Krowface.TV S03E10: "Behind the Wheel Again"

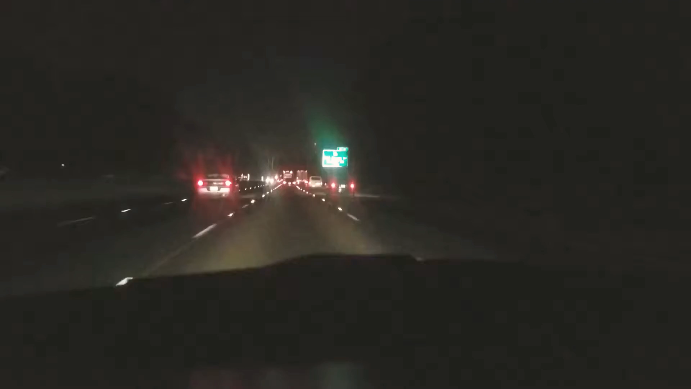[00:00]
hey good evening everyone another behind the wheel edition of my video blog for the year I'm gonna be driving for a little while and I figured now as a good as time as any to make a video you're not gonna see my face because it's dark so I'm just gonna point the camera out the windshield so you can see what I see currently driving around that dumb highway that encircles Atlanta